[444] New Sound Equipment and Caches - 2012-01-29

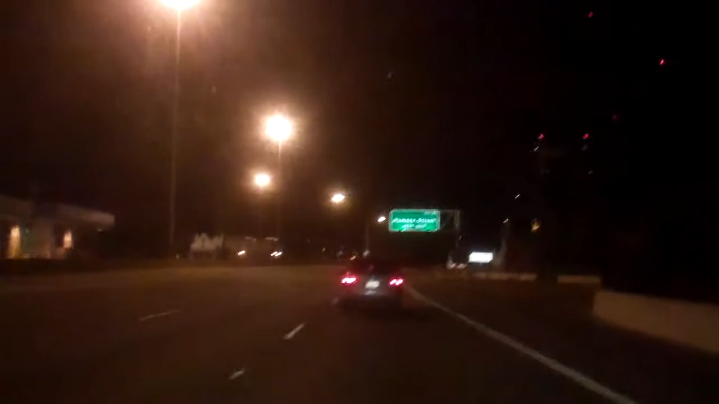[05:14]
I'm going over it now. Kind of cool, I guess. You can see the structure from really far away. It's really tiny.
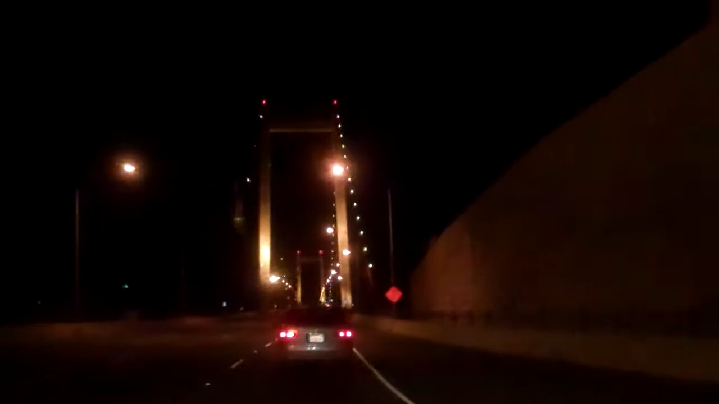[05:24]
And then, you take a giant piece of metal that weighs thousands of pounds, and you go across it. Yeah, it's pretty cool. Sorry if the video is shaky. I'm trying to steady it on the steering wheel, but the steering wheel is bouncing. So, I don't know if holding it like this would be smoother or not. How is it? Is that smoother? Or is this smoother?